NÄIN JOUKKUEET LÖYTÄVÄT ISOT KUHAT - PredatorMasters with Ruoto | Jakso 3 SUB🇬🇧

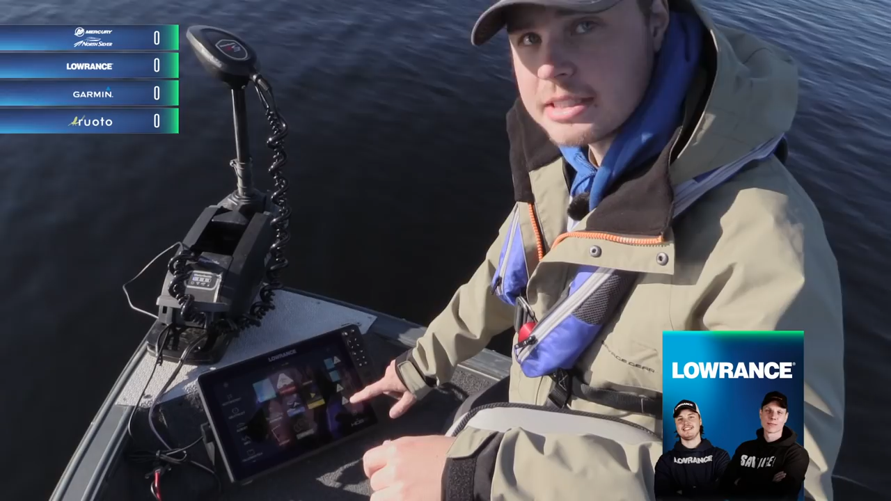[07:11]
näkymät kaiussa ja pistetään tosta keulanäyttöön mulle sellainen näkymä, että itse mitä tykkään käyttää ja parhaiten ymmärrän, niin pistetään viistoluotain tuolta peräanturilta silleen ja pistetään 2D ja pistetään DSi siihen, niin me pärjään sillä tässä keulassa hyvin. Ne on ne tieto, mitä mä haluan saada. Viisto on vähän leveyttä siitä ja noin pikkuruuduiksi ylös, niin se on siinä.
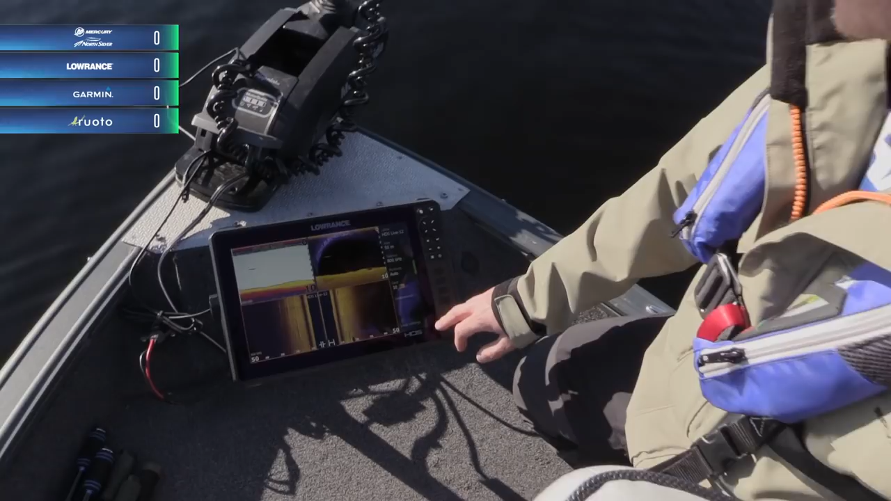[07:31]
Se lähti näköjään piirtämään sieltä suoraan, niin piilotetaan palkki vielä, saadaan vähän lisää tilaa. Pistetään viisto äkkiä vielä pikkusen lisää, niin pärjätään pienemmillä noilla ruudun.
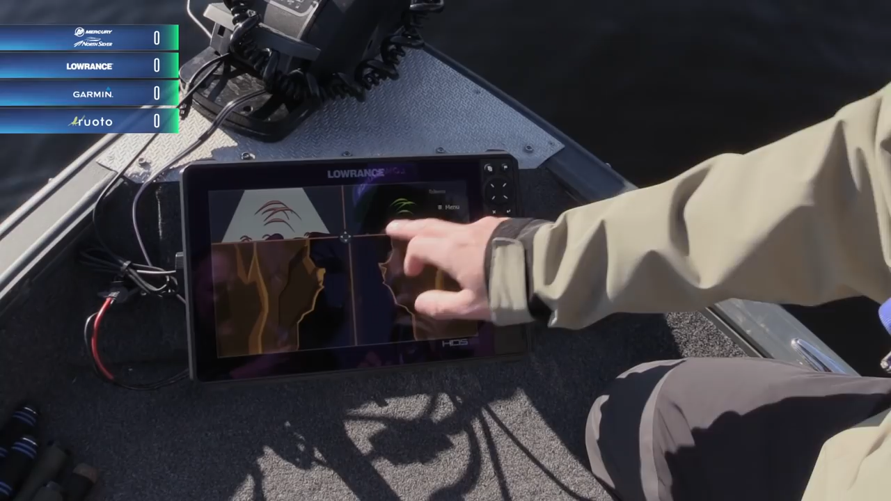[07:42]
Noin. Nyt on aika hyvä ruutu, niin mä pääsen keulas näkee näppärästi, että mitä sieltä tulee.
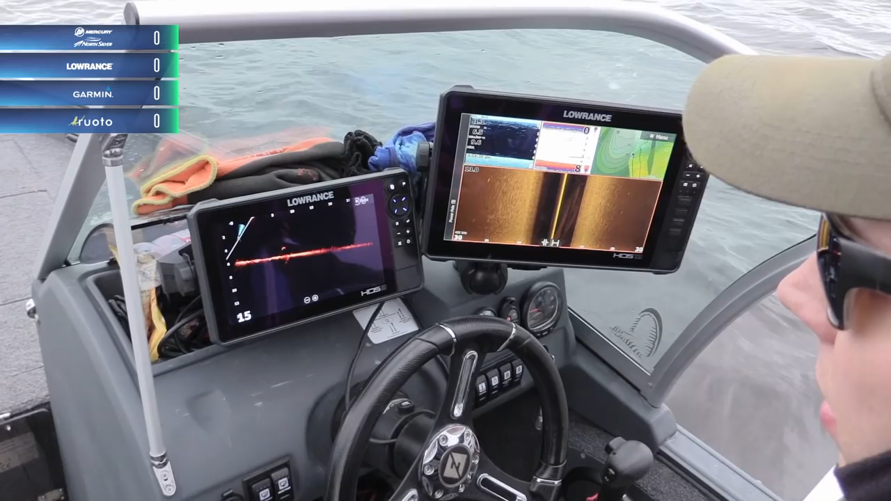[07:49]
Oi vitsi, nyt pelas. Tule päin. Siinä sun toi hauki. Nyt näiden uusien tekniikoiden avulla tää kuhan välivesikalastus se jatkaa kalastuskautta huomattavan pitkälle syksyyn.
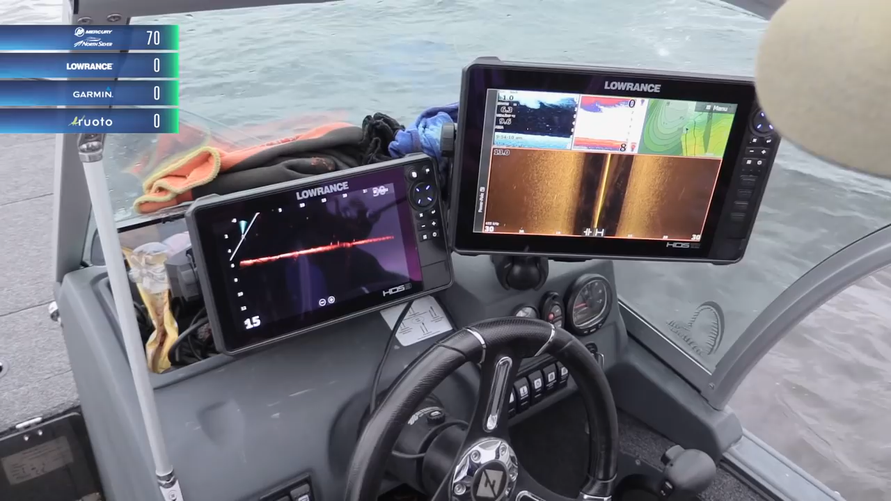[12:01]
Tässä ei tarvi, mä oon valinnut vaan tänne sen punertavamman värin tähän.
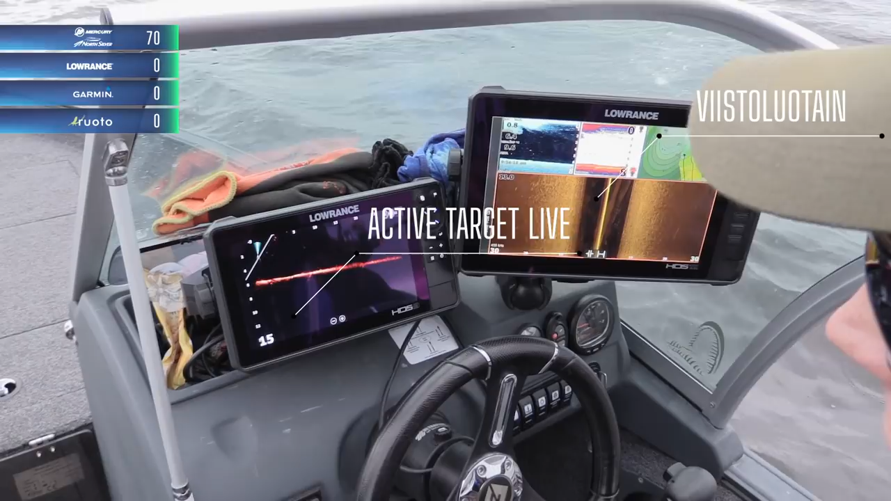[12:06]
Mutta käytännössä tässä on pehmeät savipohjaa. Näkyy, kun tää kuva on niin hailakkaa, eikä tollaista kirkkaan keltaista.
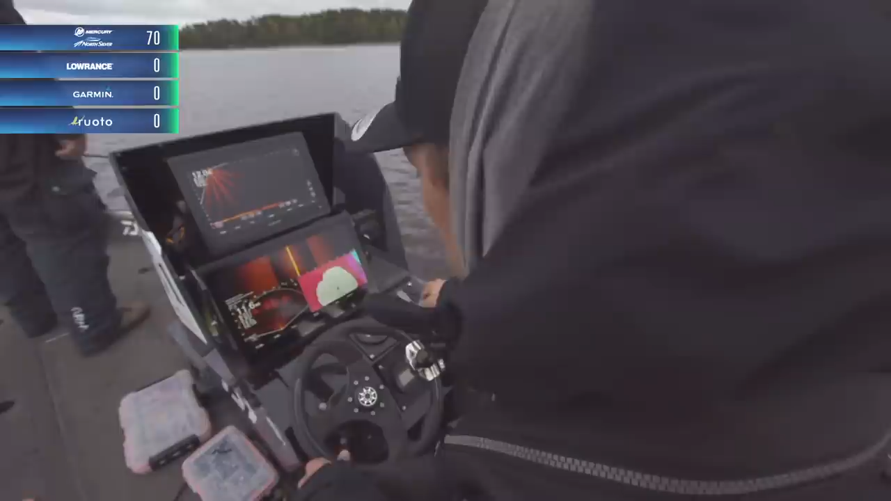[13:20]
Tuossa on vasemmalla todella hyvä kala. Ota tikkanen vertsuvehkeet. Tää on hauki todennäköisesti. Vähän ylöspäin. Jigiä liikutellaan varovasti vavalla pienin liikkein, vaikka olisi kyse isostakin kalasta.
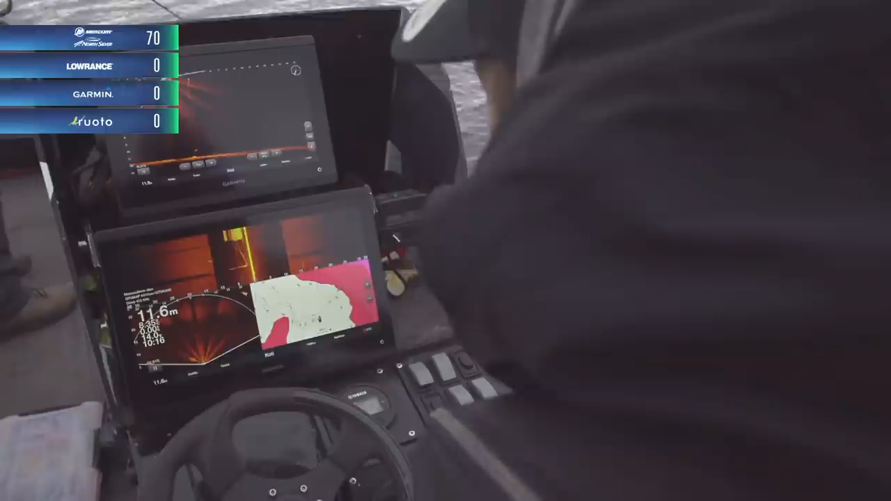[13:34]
On screen: depth 11.6 m
Kalastajan tulee varoa liian äkkinäisiä liikkeitä tai vieheen laskemista liian lähelle kalaa,
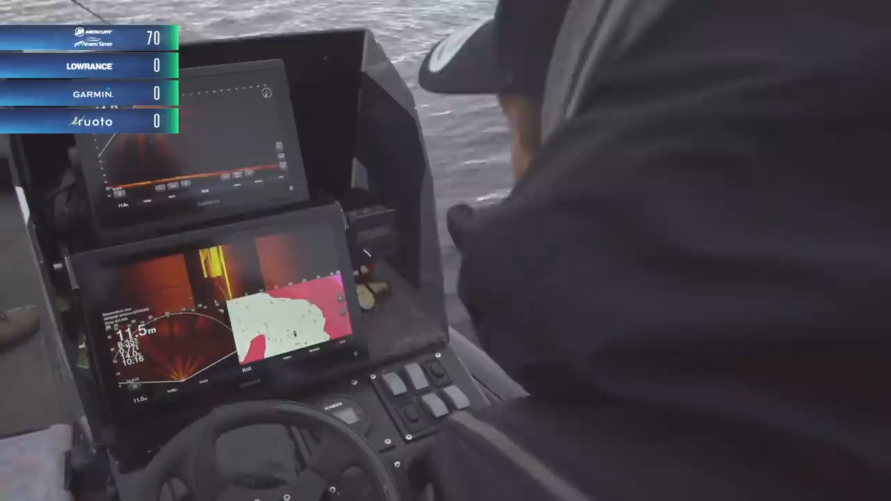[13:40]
koska silloin kohde pelästyy ja peli on menetetty. Meillä on tossa ihan kammokuhaa alla.
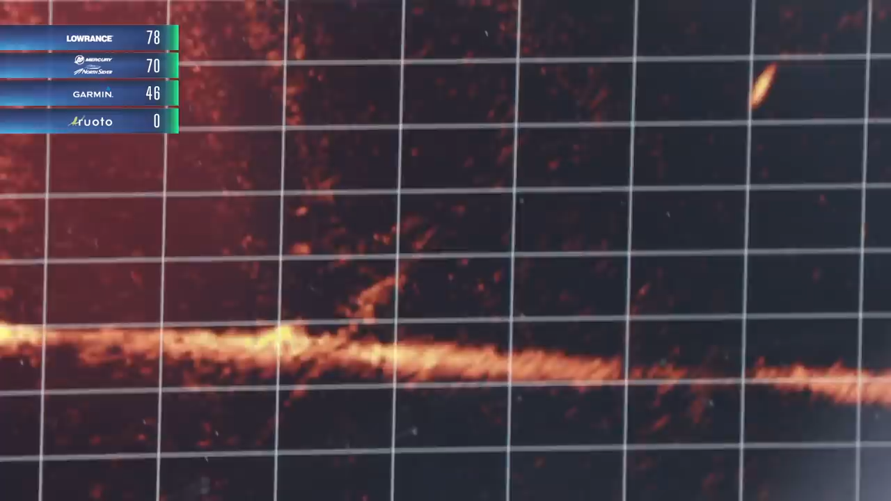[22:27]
Kela, oota, oota siinä, se on varmaan hauki.
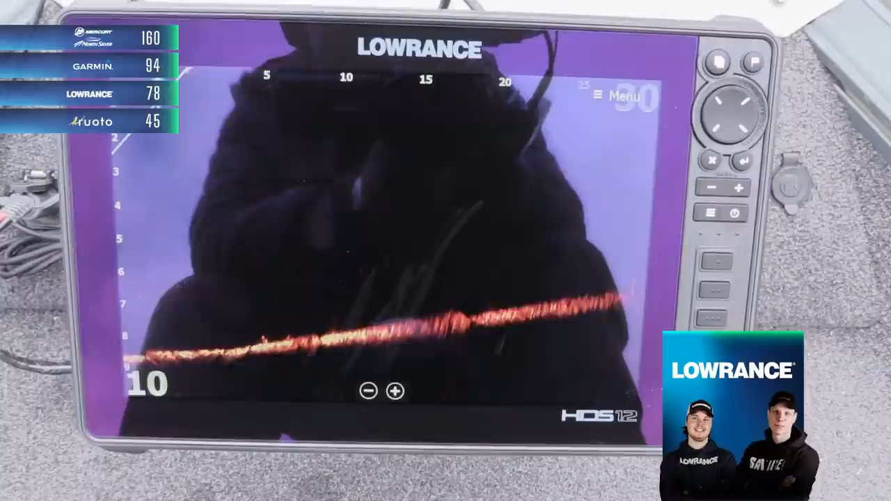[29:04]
Jiki tippuu tuohon kalalle nyt tosi kivasti ja siitä Antti lähtee uittaa sitä jigiä tuosta kalan yläpuolelta.
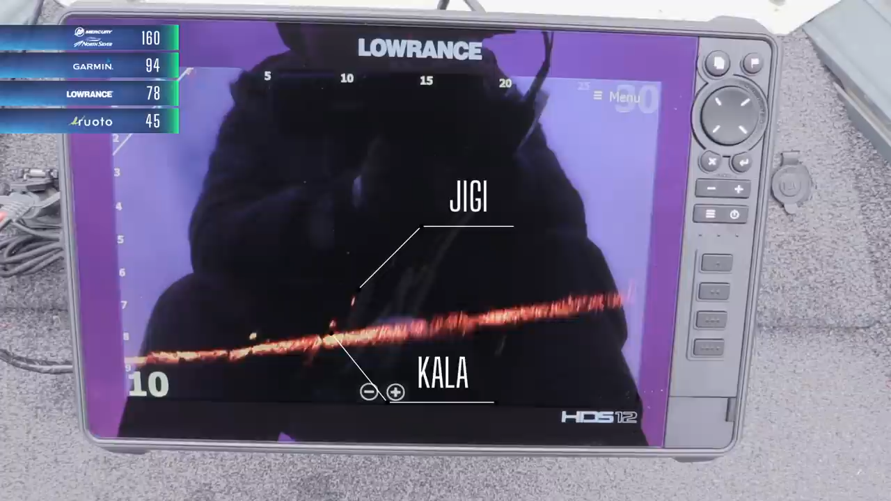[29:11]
Toivotaan, että me saadaan reaktio siihen. Tämä ei ole hirveän iso kala, mutta olisi tärkeä kortille.
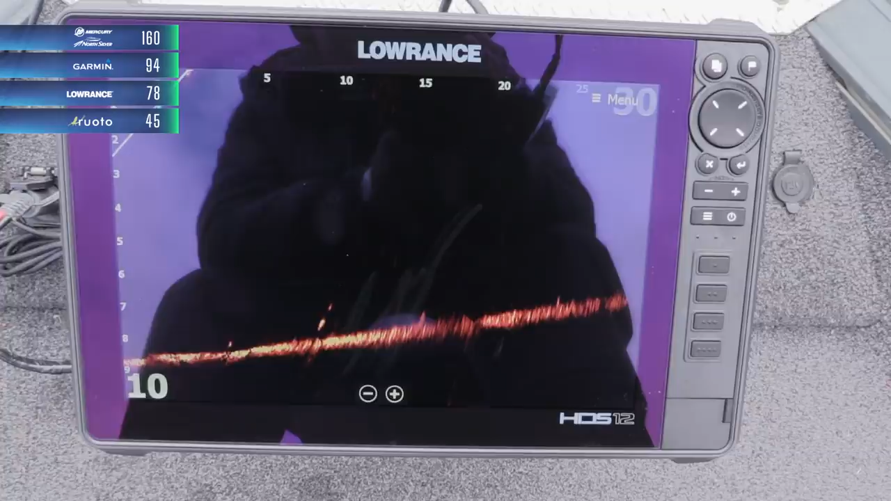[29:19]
Sitten on joku pieni. Noniin. Ei ollut 45 ihan se.